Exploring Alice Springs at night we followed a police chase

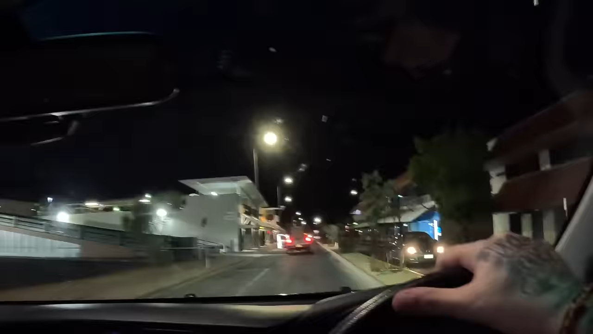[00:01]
there's no way bro what's going on here oh oh oh oh one second he's jumping out he's jumping out oh my god what what bro this is all on camera
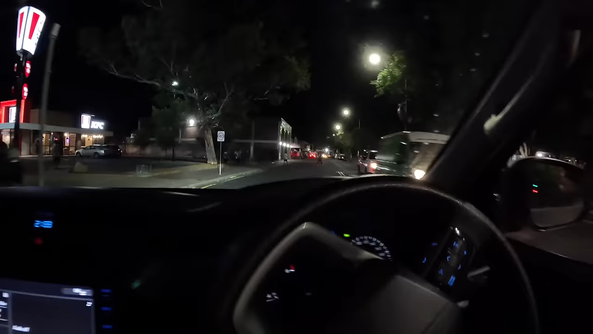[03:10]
bro yeah this is this is trouble bro how much busier did this get what are the cops doing here someone's arrested yeah no because they got their communities oh yeah so this is a cool thing bro
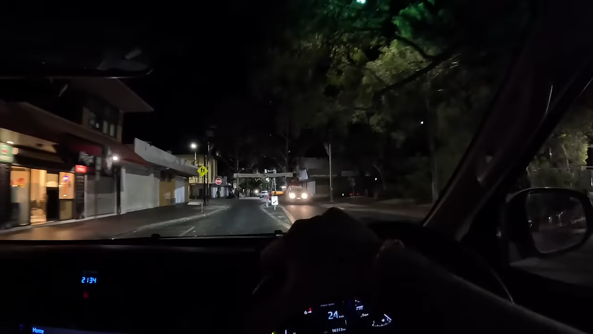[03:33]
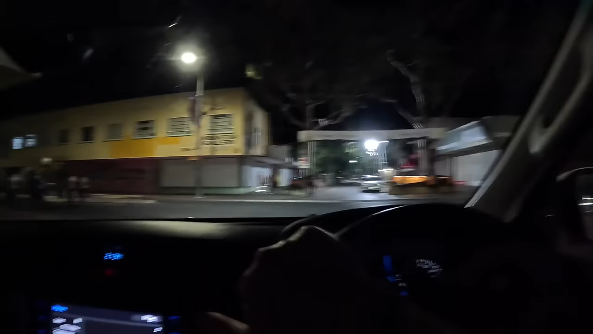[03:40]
so there's just cops on this side of the station and then i'm saying what are these guys doing
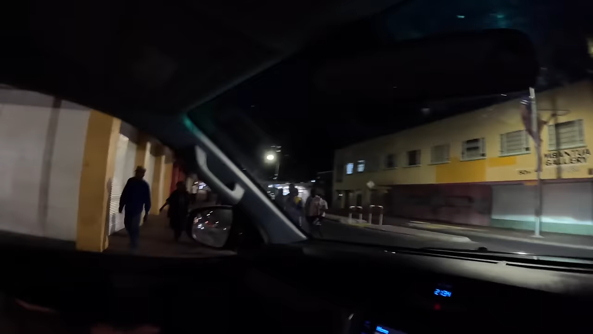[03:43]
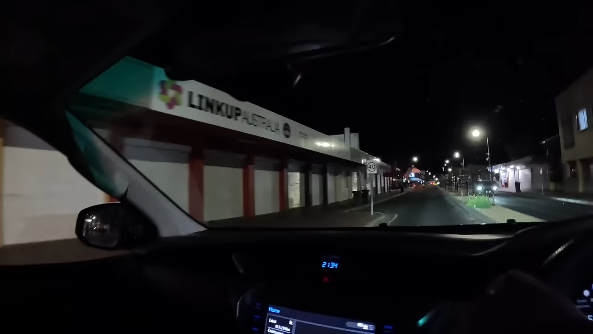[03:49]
oh right they were just they were just did she just yell at you yeah no no they didn't yell at us they're smiling
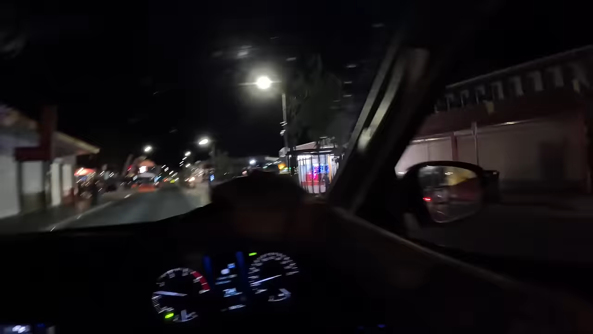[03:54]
there's the boys that um those boys don't like me man why so i put them on why can we go in the pub and watch is the music is that a car behind us yeah that's the car behind us i think
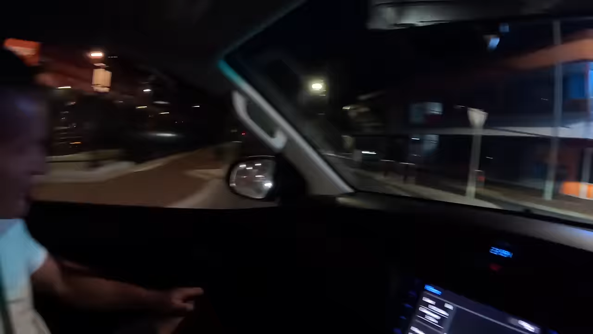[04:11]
i remember we follow the car edgy this is so this is crazy isn't it sup hiding are they awful one thing all the cops are
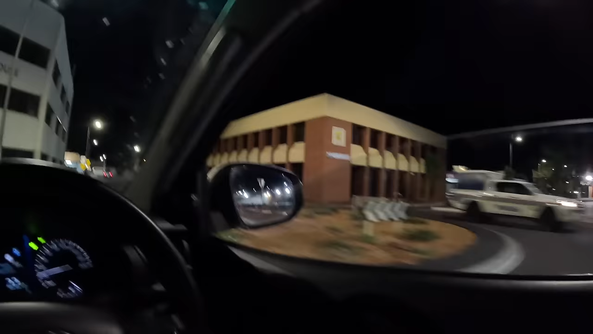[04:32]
i can't believe the police presence
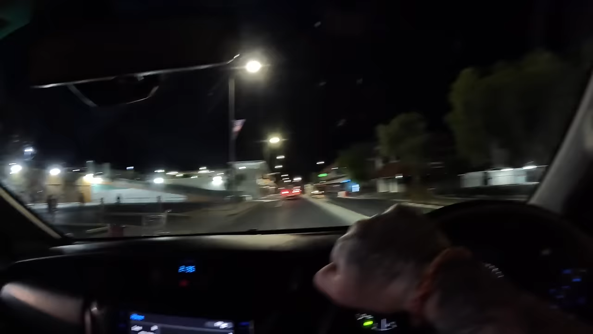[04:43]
bro bro look at the difference in beams getting out of the car is it wait what's going on here oh oh oh oh oh one second he's jumping
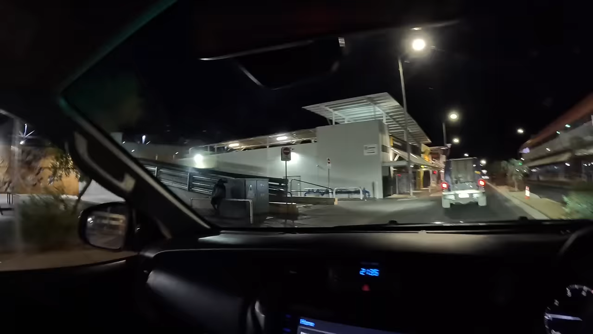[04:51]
out he's jumping out oh my god what what what bro this is all on camera this is all are you
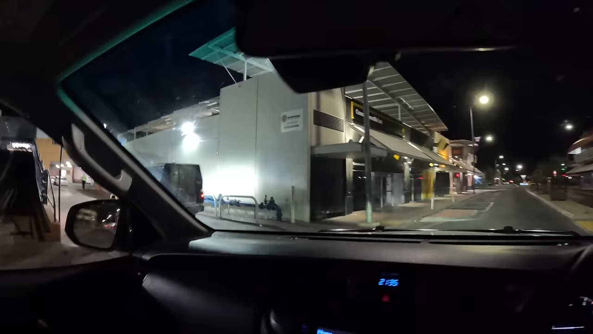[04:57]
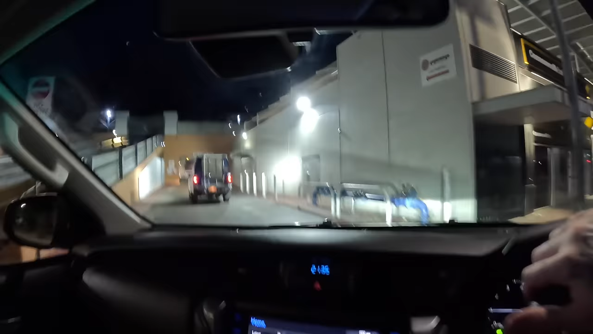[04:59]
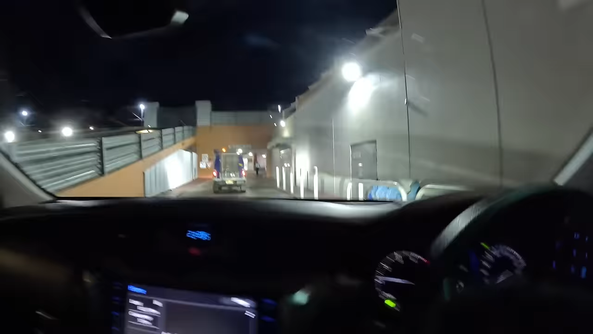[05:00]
boy come on bro what's going on here no there's security here sorry man how are you mate
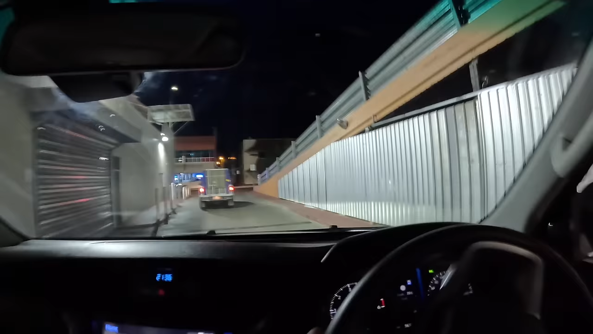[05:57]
this is this is this is after two minutes of filming look at it like they're closing behind us you see it yeah
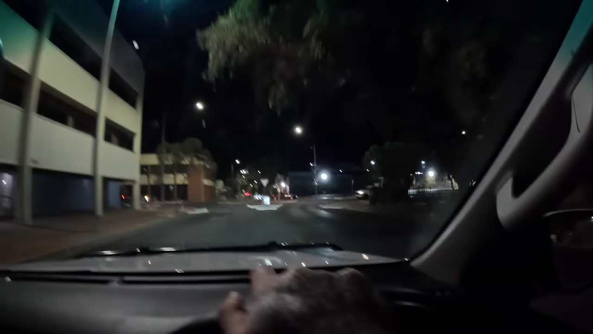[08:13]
one there 16 seconds oh these guys are active bro one second we can just follow this they've come straight
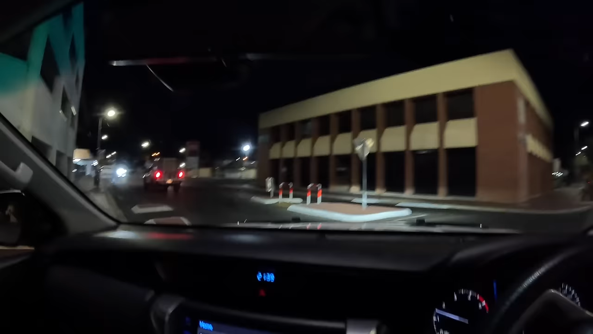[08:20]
in front of us okay bro they're active man i just can't believe how fast the cop is is it is it
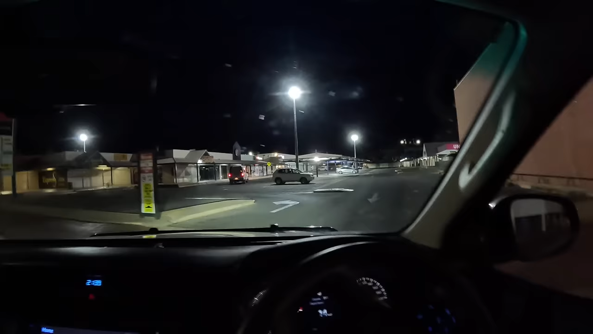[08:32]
illegal to follow police i don't think it is they're definitely going to question us why what are they doing
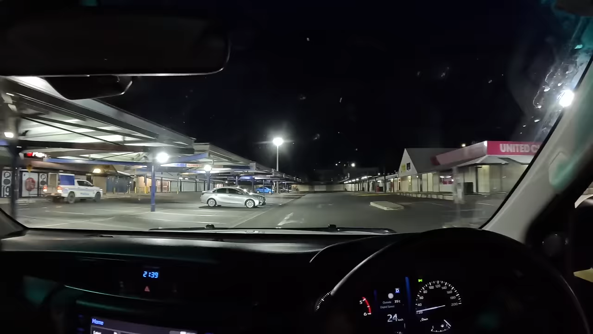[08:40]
i feel like they just they're all right no no no no hold on no they're just no they're going to every single spot and sussing out what's going on because look at them they just go in